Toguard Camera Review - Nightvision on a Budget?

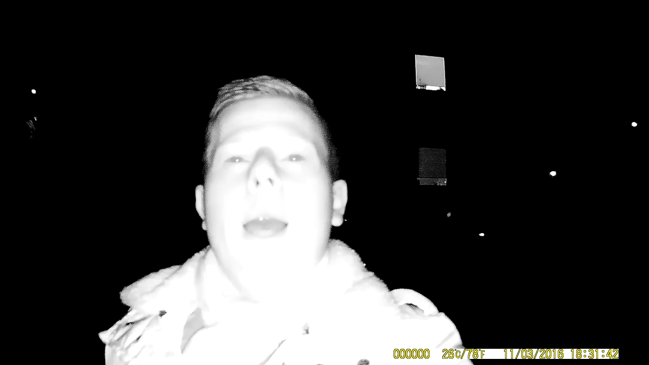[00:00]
Hey, this is Linus. What's up? It's Pitchdark and I'm using the Night Vision camera, which is a pretty cool idea. I mean, it's not an invention or something, but for me it's a new thing. I've never tested the Night Vision camera and it's pretty cool because I can't even see where I'm going.
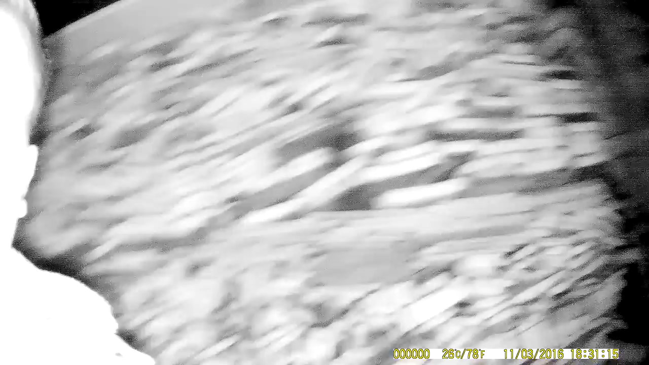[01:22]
On the front, we have a 12MP camera with 120-degree wide-angle lens.
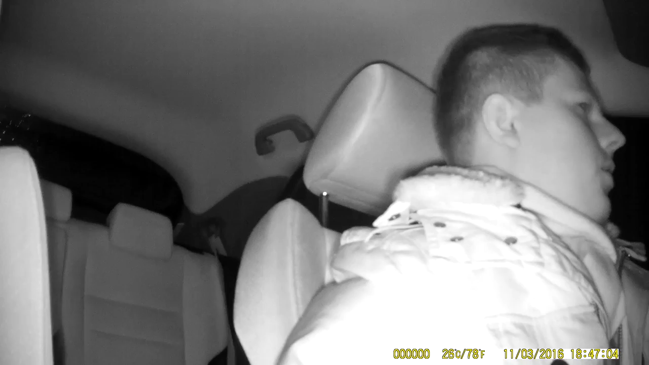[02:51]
The auto mode captures blurry photos, but the manual mode does a much better job in pitch dark environments.
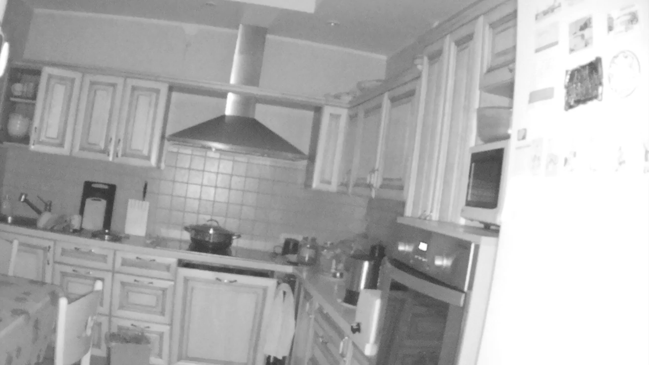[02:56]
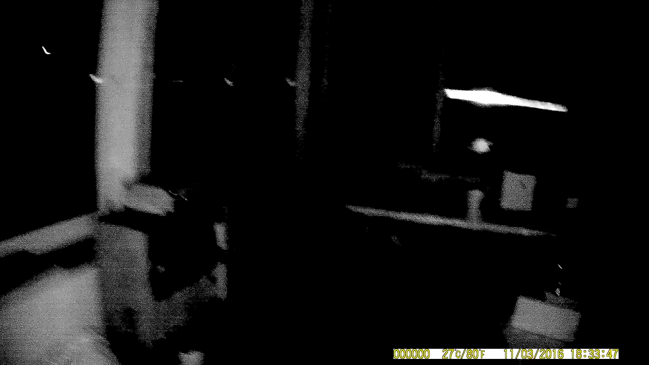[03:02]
This is the room where I usually shoot the videos and I would say that if you can see the table, it's around like 3 meters from me. So you can see a little bit, if we get closer, you can see a much clearer image.
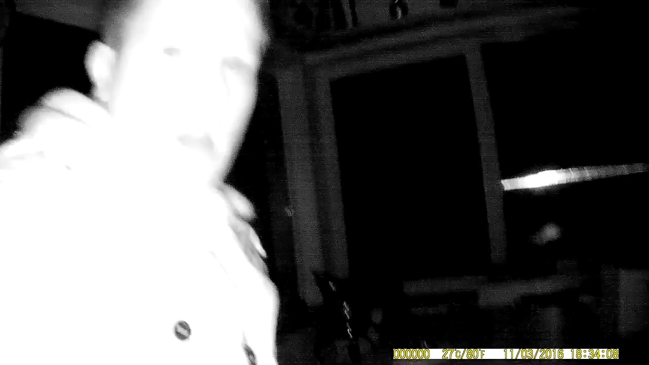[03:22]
The quality of 1080p video is pretty good for such a cheap camera. Obviously, there is lots of noise and compression artifacts going on, but you can see the objects quite clearly.
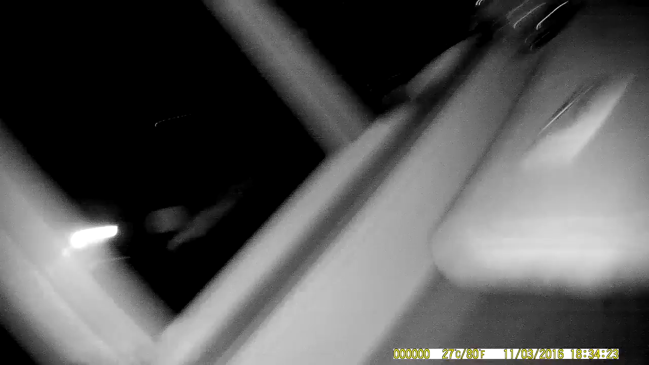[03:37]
However, I would not be so sure about the range of 20 meters of this camera since the objects that are that far away can be barely seen.
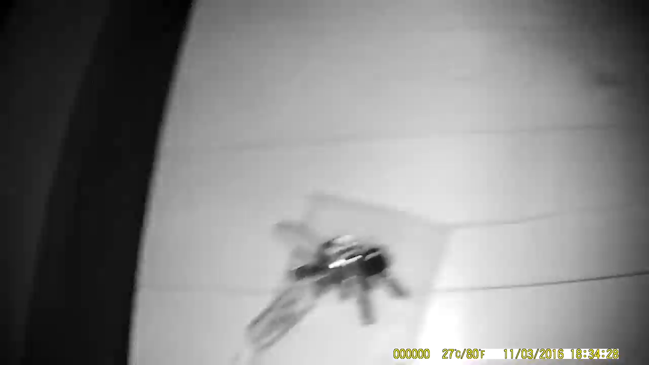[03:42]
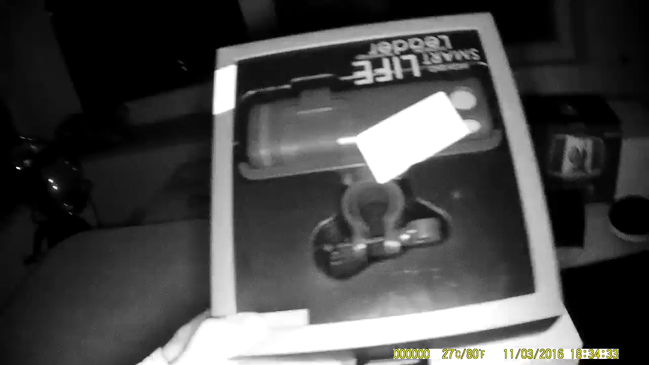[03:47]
Also, you have to know that the camera has a limitation of 90 seconds per clip.
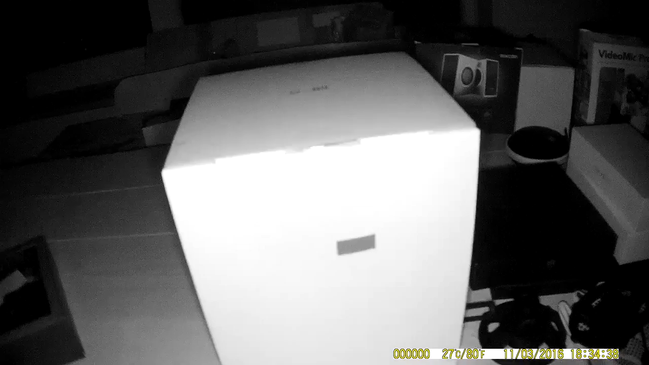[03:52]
The sound recording quality could be great, but you can hear a very annoying interference sound all the time.